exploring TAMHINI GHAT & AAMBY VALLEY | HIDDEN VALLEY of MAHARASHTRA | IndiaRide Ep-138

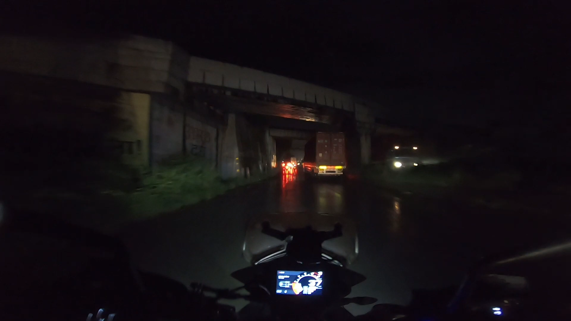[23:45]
जब वो मुंबई आते थे पुणे से, तो वो कहते थे कि भाई बहुत ज़्यादा ही ट्रक है, बहुत ट्रक है, ट्रक ये ट्रक वो।
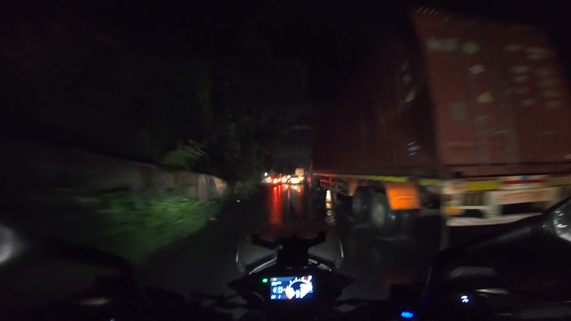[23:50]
आज मैं ऐसा फील कर पा रहा हूँ, बहुत ज़्यादा ही ट्रक है यार। तो हम पहुँच चुके हैं पनवेल।
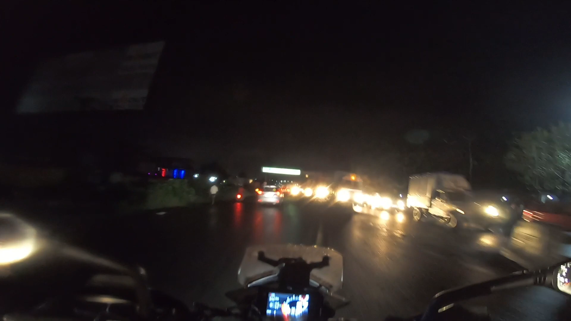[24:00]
अब कोई नहीं बोलेगा कि जल्दी कर यार, पनवेल निकलना है।
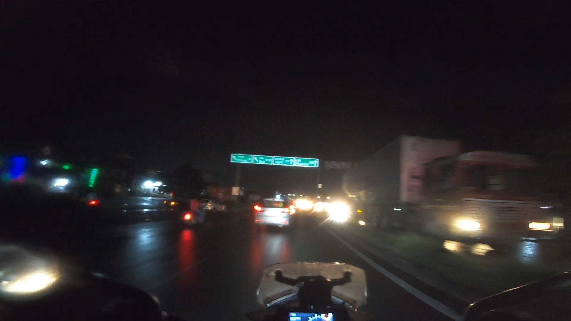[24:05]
मुंबई यहाँ से 58, गोवा 550, गोवा तो छोड़ के आ गए भाई।